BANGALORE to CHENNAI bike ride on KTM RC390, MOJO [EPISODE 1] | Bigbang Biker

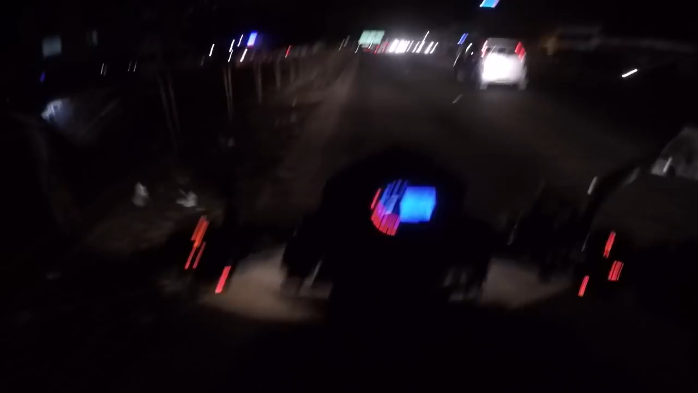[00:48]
uh 4 15 in the morning yeah we have lost some 10 15
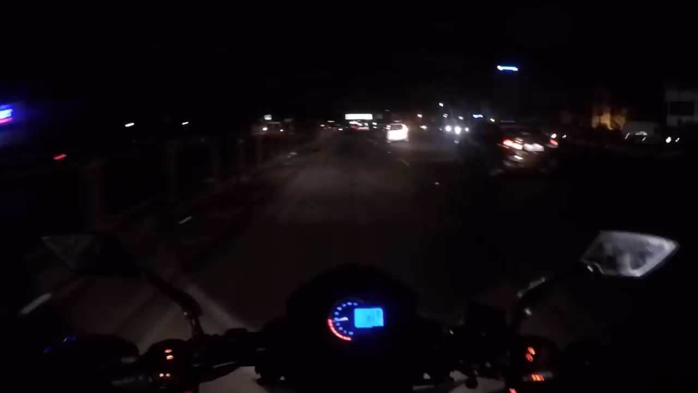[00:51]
minutes that's okay we'll make up for it later because the roads are so good here so we came through the flyover because we can cover at least uh seven to eight kilometers in couple of minutes and there won't be any dogs or anything uh we have entered the first toll now we have to pay for this uh hosur toll gate actually so for a couple of minutes uh we'll be taking it slow on the highway because uh we
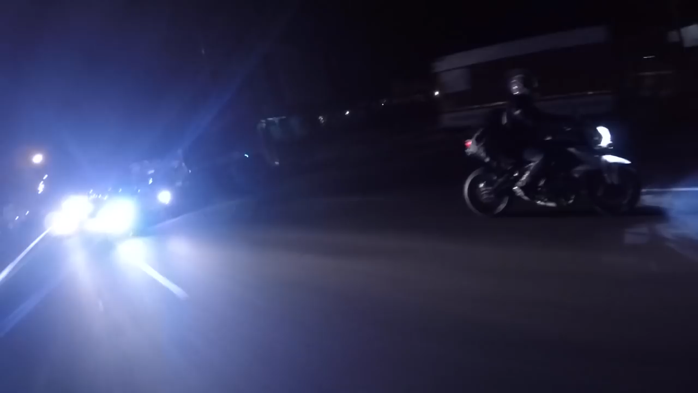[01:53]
so that's rider rob i'll ask him to lead for a while i'll just check on my friends that's anirud that is suhas akash karthik
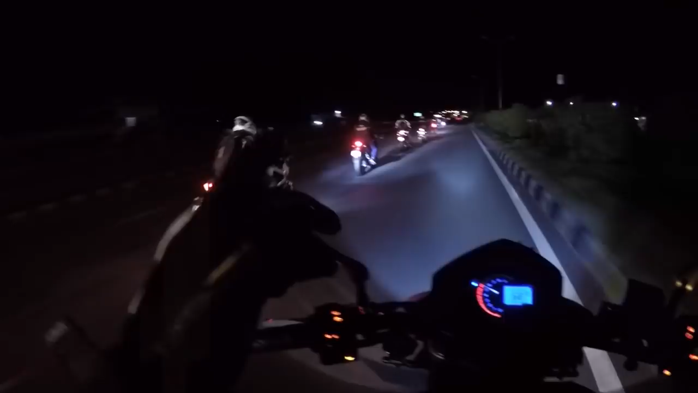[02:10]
rajesh uh this is uh shri hari or someone he's a friend of anirud the sun is slowly rising and the sky is having a blue tint very nice oh damn i hate this humps man
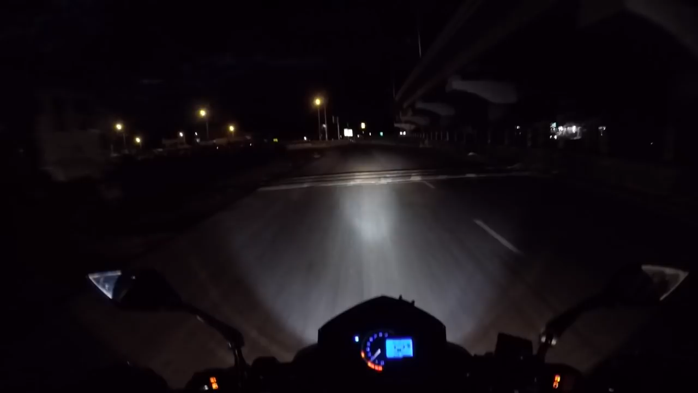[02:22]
i hate those humps i have ridden on these roads a couple of months back and they are fantastic again butter smooth and i guess uh we are all lucky to see a view like this